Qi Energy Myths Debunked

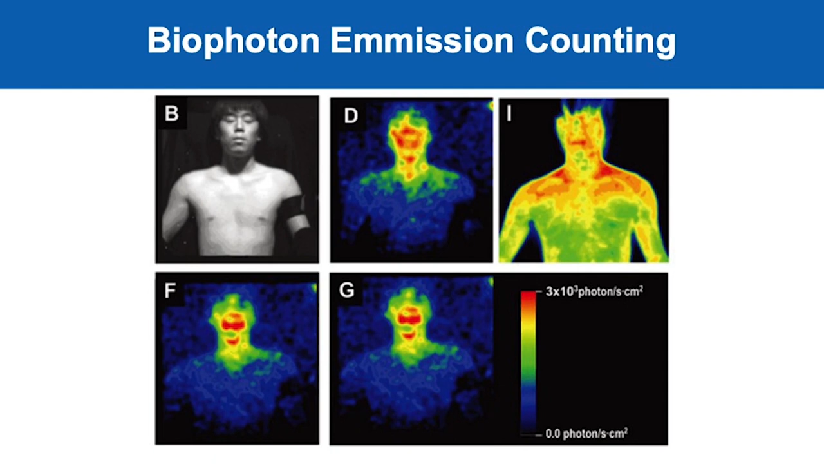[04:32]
So, biophoton emission counting. So, this is actually a photo taken by a highly sensitive camera that takes pictures of photon emissions.